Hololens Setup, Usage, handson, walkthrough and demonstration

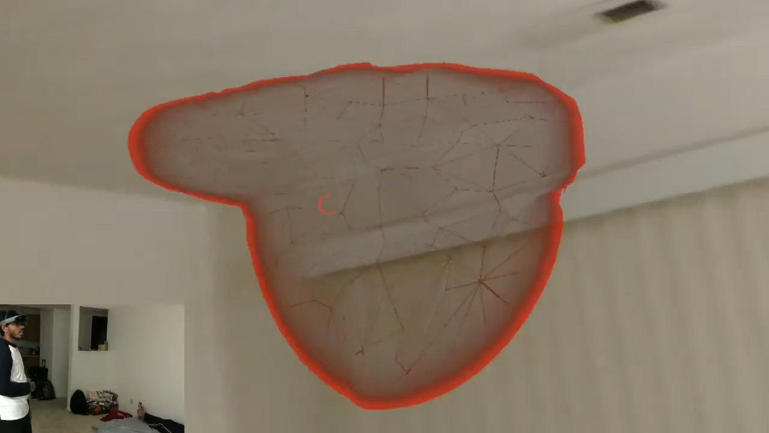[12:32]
so it is able to recognize my living room it is able to recognize my bedroom and it is able to recognize my kitchen so